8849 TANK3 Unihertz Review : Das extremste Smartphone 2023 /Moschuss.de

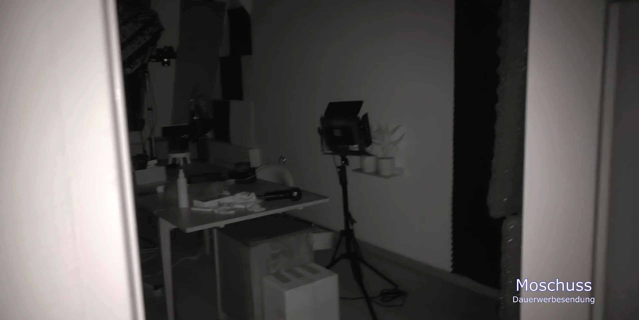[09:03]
Hier also die Infrarot- Kamera. Und wie geht es in den Flur? Der Flur ist ziemlich dunkel. Jetzt hat er erstmal ein bisschen Brotte kurz, um scharf zu stellen.